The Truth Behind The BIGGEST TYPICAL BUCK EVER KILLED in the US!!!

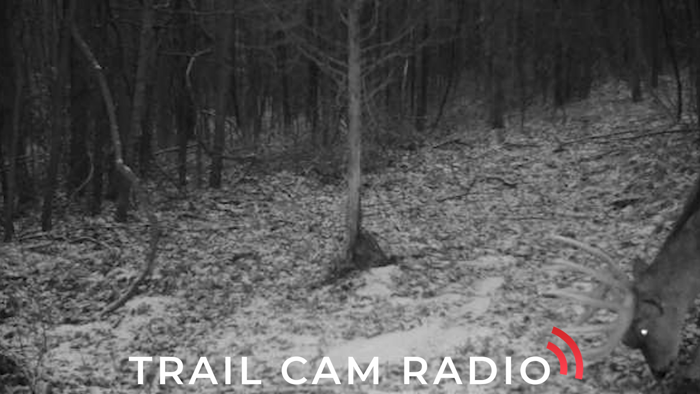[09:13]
It's a big, it's a big bedding area around. It's super mature oak flats and it's a river bottom, but just a bunch of bedding area. Yeah. Interesting. Yeah. Okay.